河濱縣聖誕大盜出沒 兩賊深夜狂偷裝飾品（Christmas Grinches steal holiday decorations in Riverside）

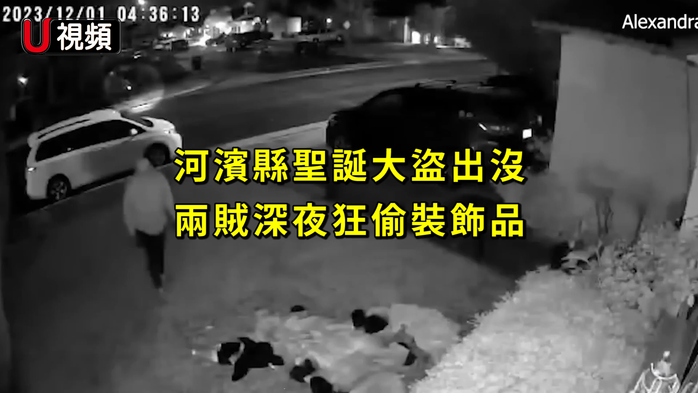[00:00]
河滨县近期出现圣诞怪节。
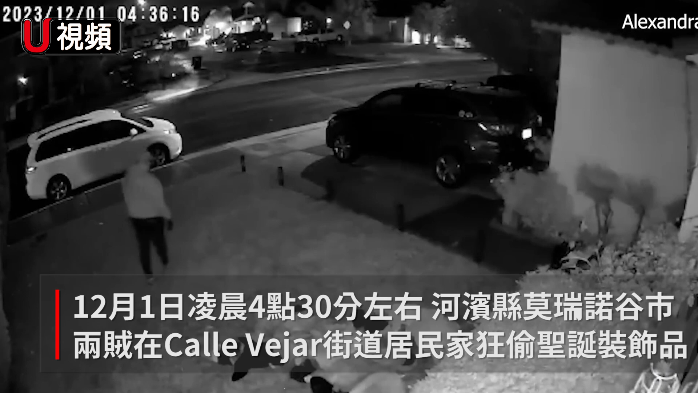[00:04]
12月1日凌晨4点30分左右，莫瑞诺古市 KOV12 街道居民法尔肯的监控画面显示，
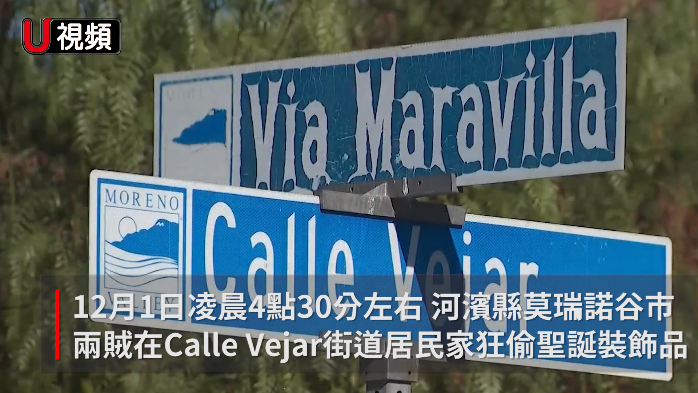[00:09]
一名男子走进他家，然后离开。
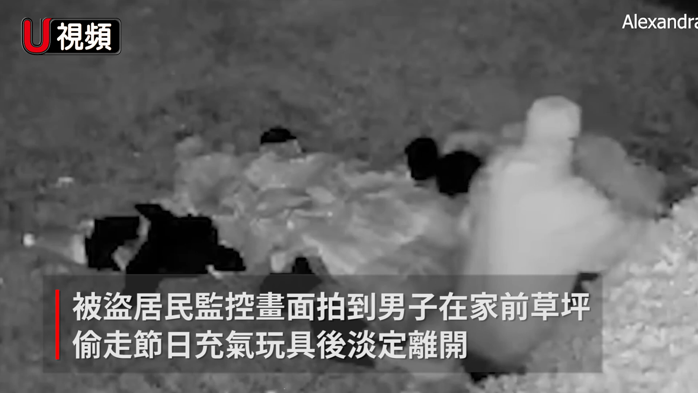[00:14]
几分钟后，男子回来，从他家前的草坪上拿了节日充气玩具，然后淡定地走开了。他隔壁邻居的监控画面显示，两名嫌犯手上装满了偷来的装饰品。